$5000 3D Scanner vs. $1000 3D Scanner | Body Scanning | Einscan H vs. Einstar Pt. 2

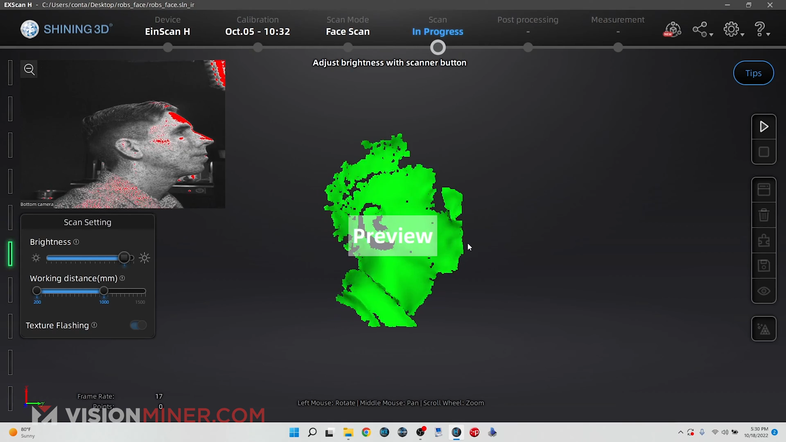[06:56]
preview mode we can see all the measurements that the scanner is taking and once
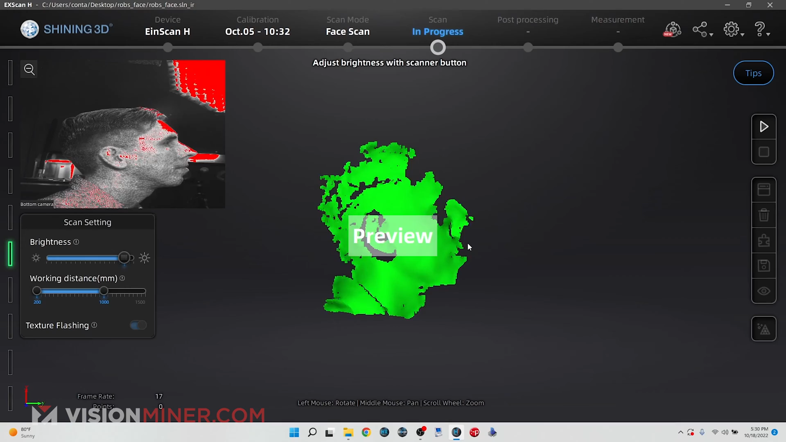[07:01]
i am able to get a lot of that green data within there i can start the scan you can
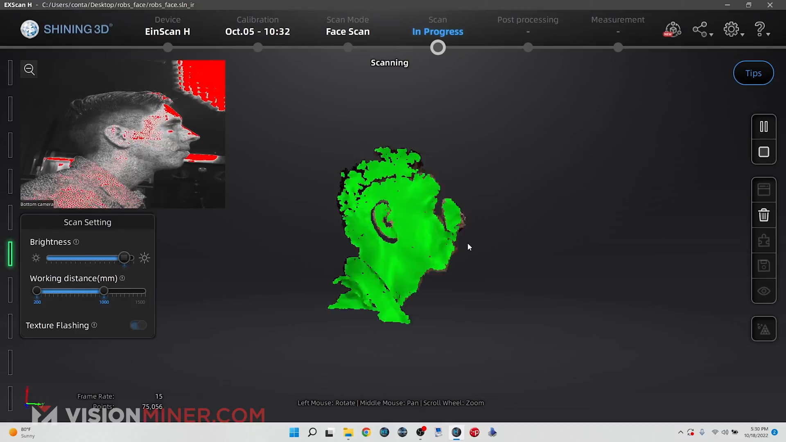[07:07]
also zoom in on my subjects or zoom out
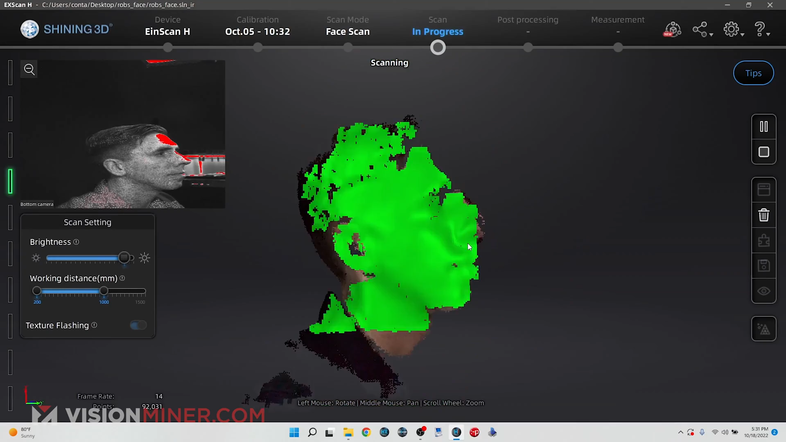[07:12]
and so i'm just going to run through the face very quickly
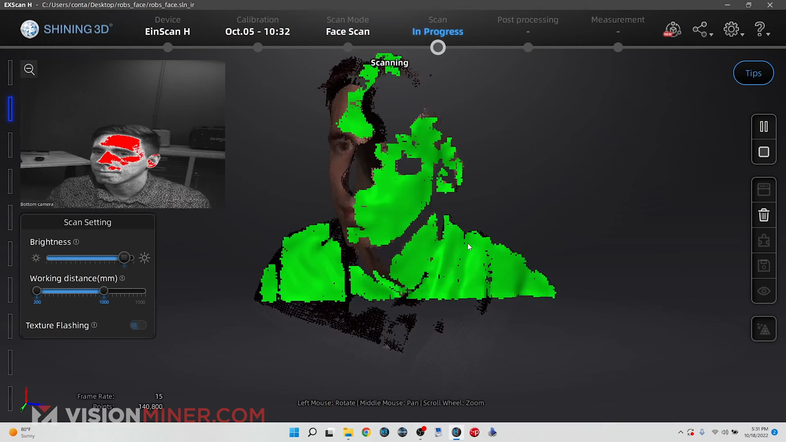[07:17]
while adjusting brightness and so just comparing
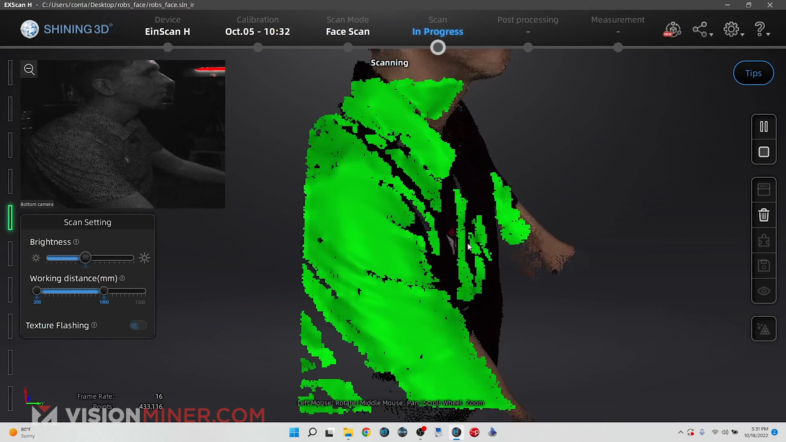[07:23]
it to the eye star here you can see that i am able to capture a lot more area within the scan frame and so the scan will be a lot quicker and i'm also
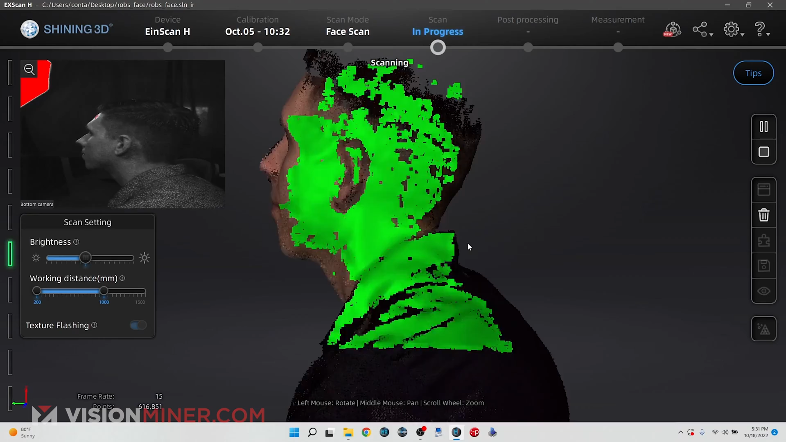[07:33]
able to capture here as well
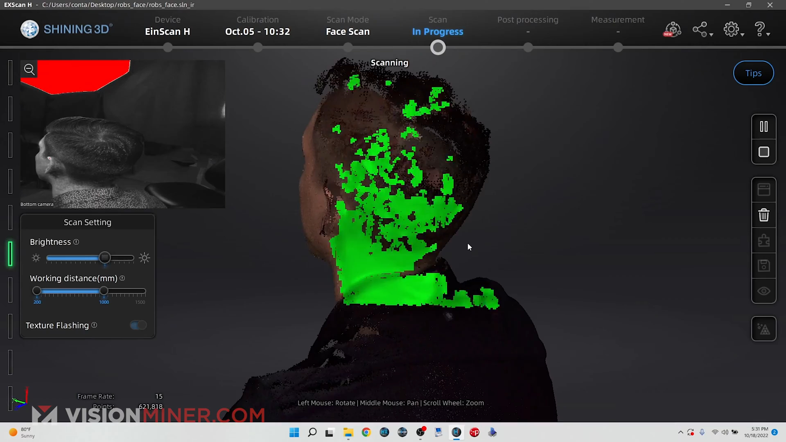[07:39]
so slowly go up over the head
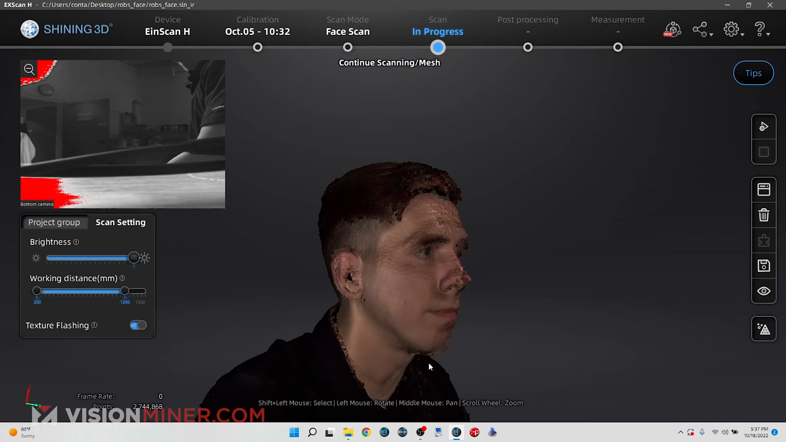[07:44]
and just like that we are finished with the scan
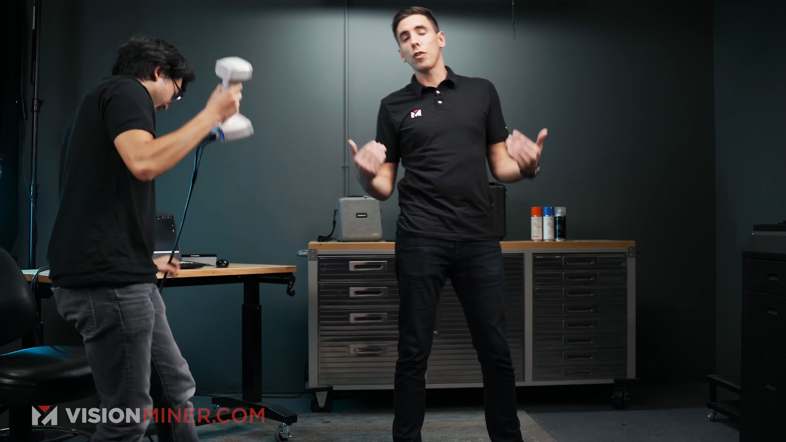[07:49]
all right so now we're just going to do the full body scan i'm going to stand here get the jazz hands out and uh just try not to move very much the algorithm on the h can deal with it but he's just going to start scanning and here we go all right so now we're going to start the scans you can see we have rob's torso in
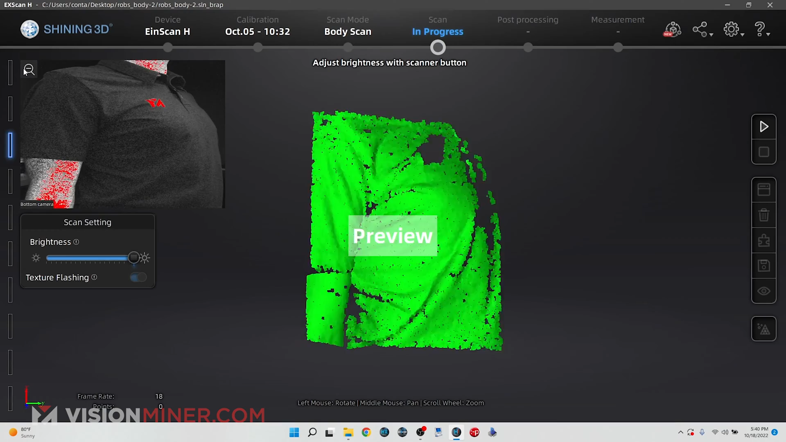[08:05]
the preview once i click again the data will be uh start aligning itself
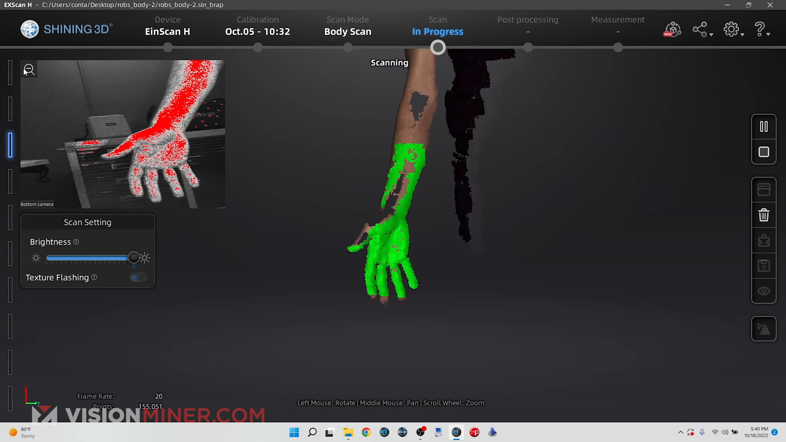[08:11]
and i can adjust the brightness a little bit for his hands here
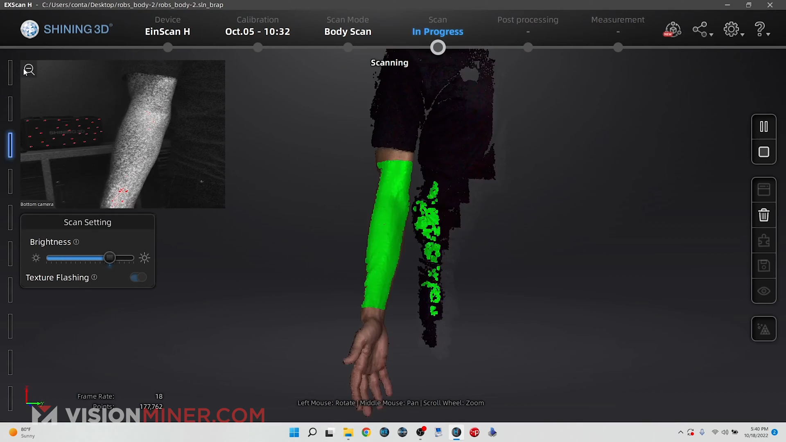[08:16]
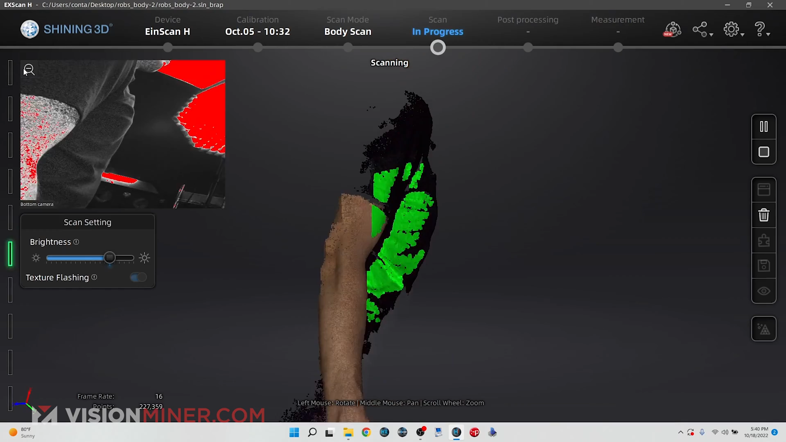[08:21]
and i think i'm going to move back to scan the back of his hands and also
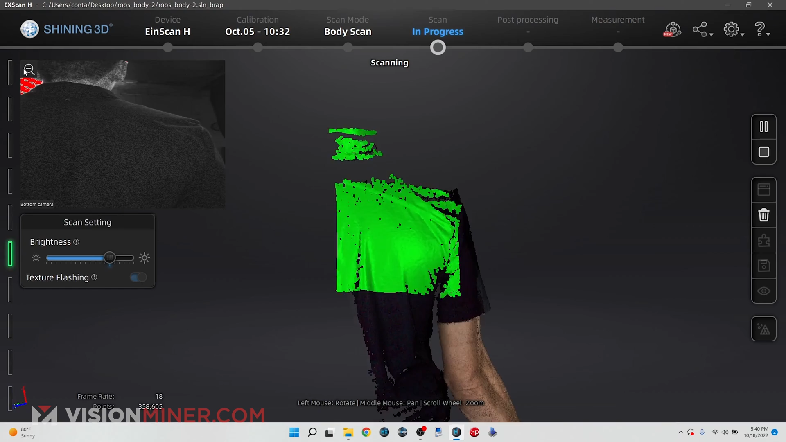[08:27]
this back here as well all the way down to the 3d printed shoes
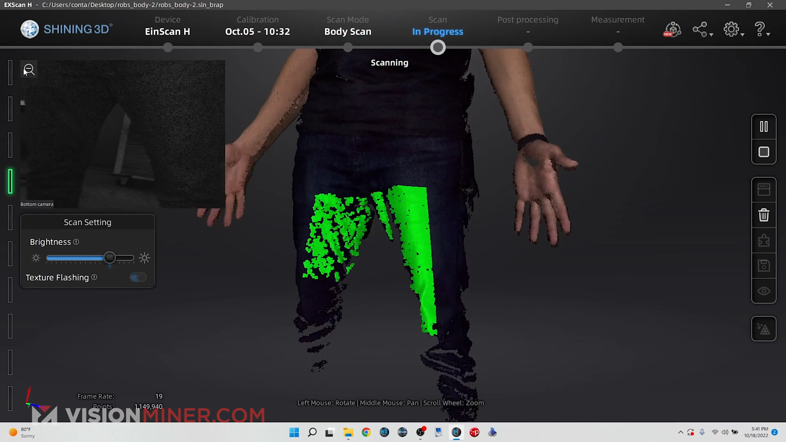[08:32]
haha all right i took a lot of time to finish that whole scan but i wanted to get everything in there yeah let's check it out what did you notice that the biggest
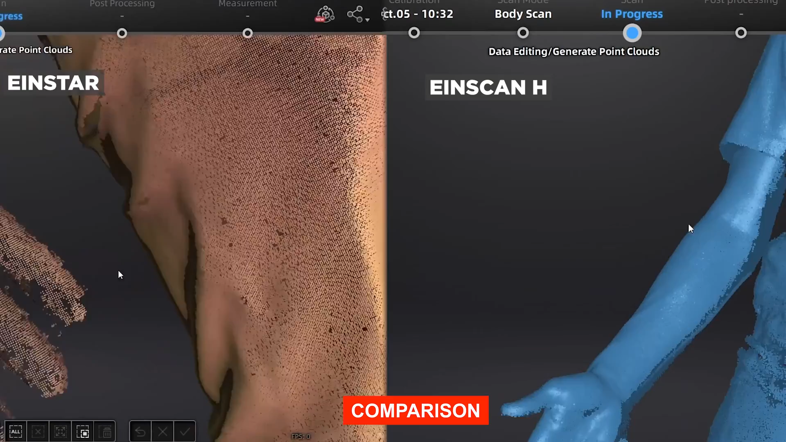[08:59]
the biggest thing i noticed i think is the density of the points compared to the iron star like there's just way more points in there
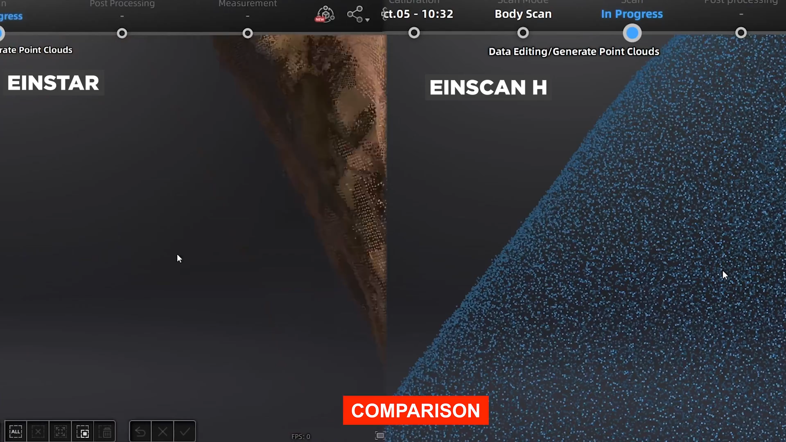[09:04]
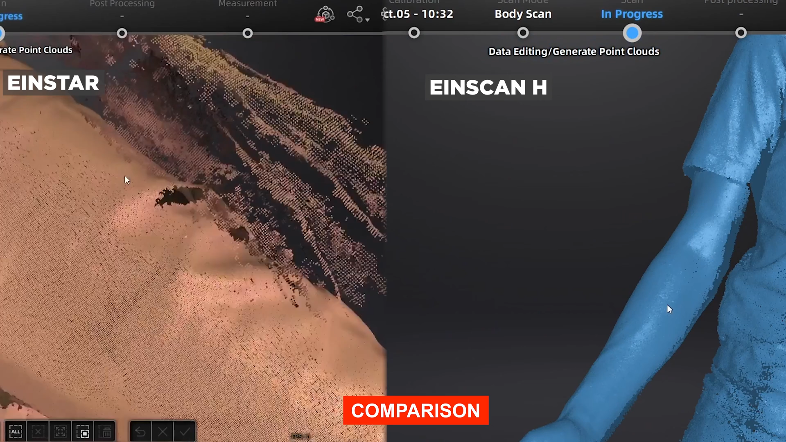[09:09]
than than there were on the iron star significantly and the density of points does uh correlates with the resolution or amount of surface detail that we can get so when we look at your hands and we look at all the wrinkles on your
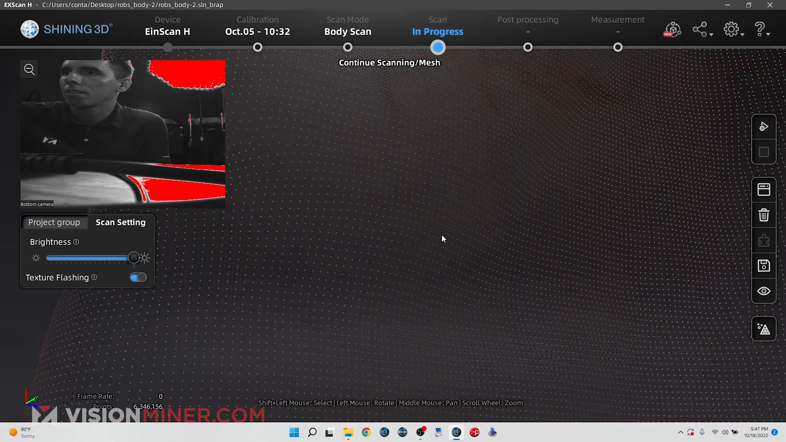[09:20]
fingers or the veins on your palm and stuff like that uh we won't
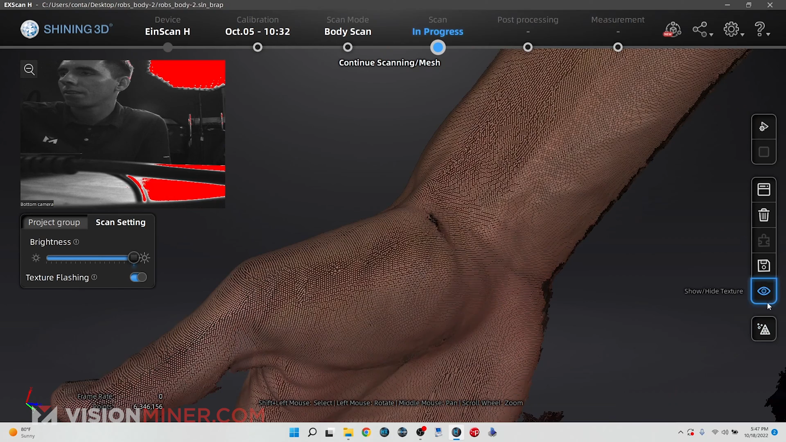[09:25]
really be able to capture that with the iron star but with the ice scan h we can see all of that
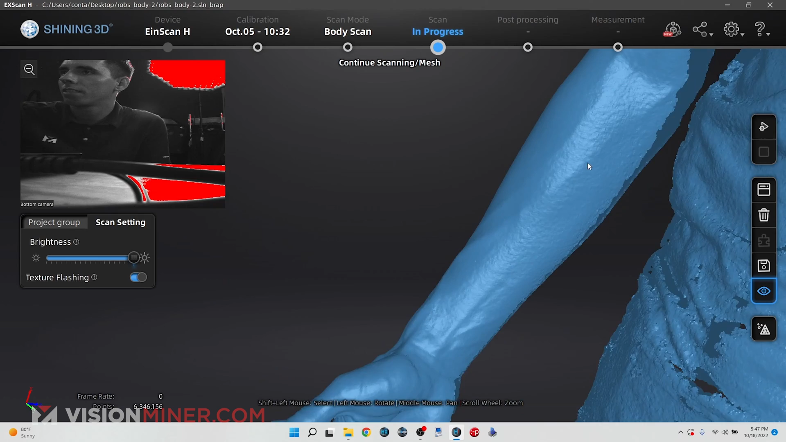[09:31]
interesting okay so there's a lot more detail a lot more scan speed easier to scan picks up more data in general